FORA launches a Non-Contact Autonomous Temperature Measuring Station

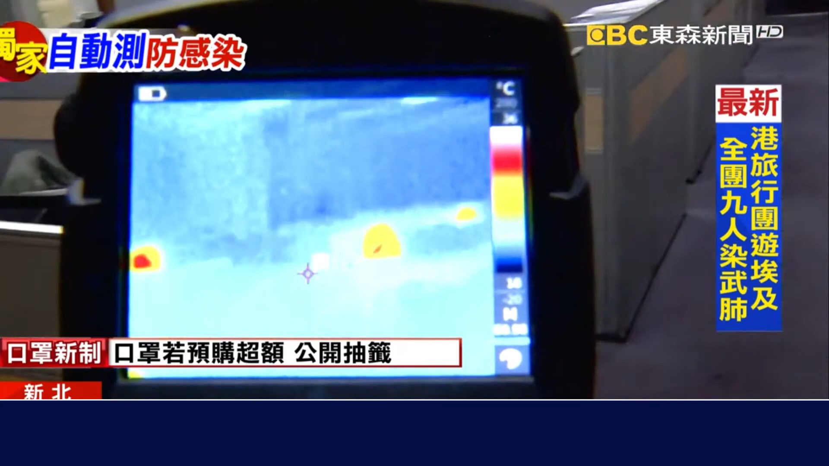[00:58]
外线热像仪虽然在人多的地方可以快速测量却也容易因为量大对